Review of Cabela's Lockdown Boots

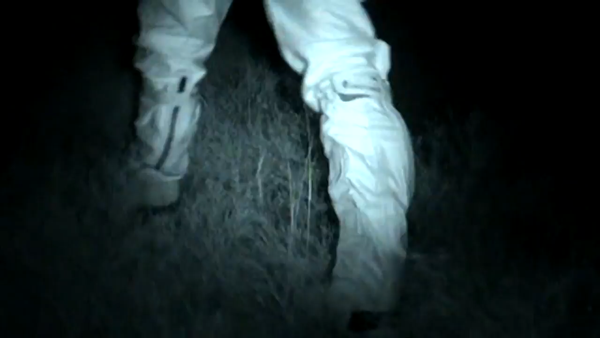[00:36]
And I love this feature because when I'm walking around in that tall grass to and from the stand, out in the field on an upland game bird hunt, you know how it is,